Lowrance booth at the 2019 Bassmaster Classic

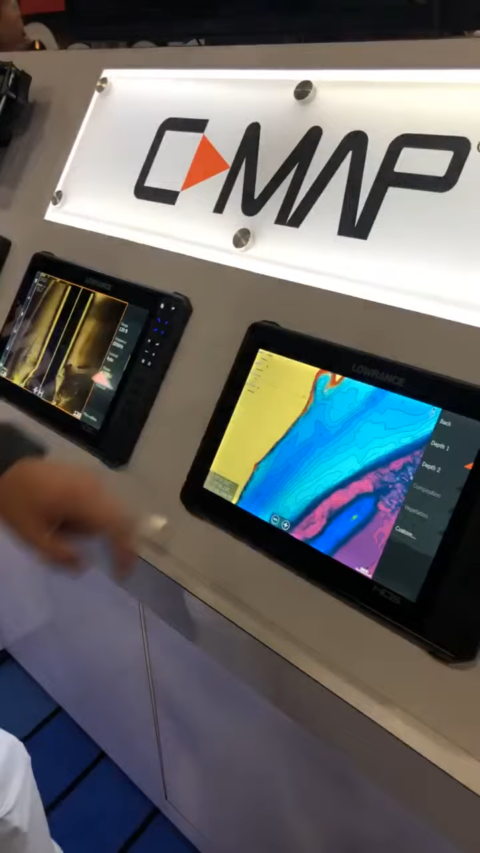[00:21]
We've got a full touchscreen hybrid unit here where you've got quick keys to go to different screens even faster.
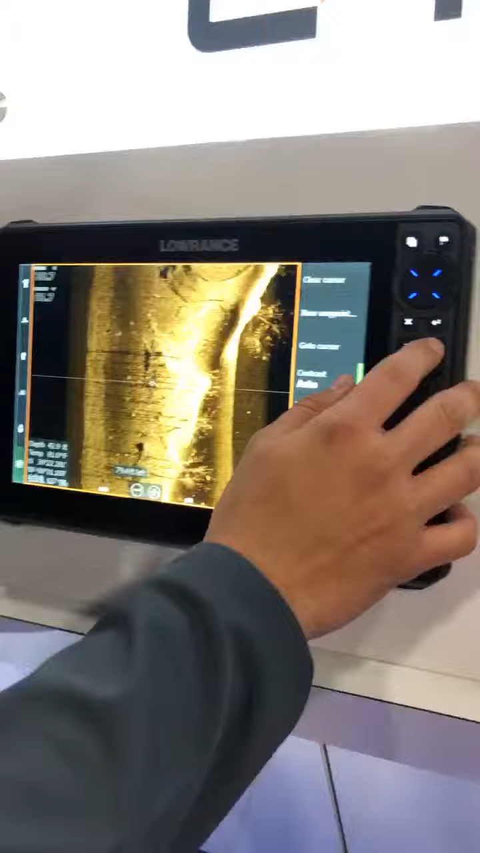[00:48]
You can see all the lines, see all the trees in here. Mark fish very well.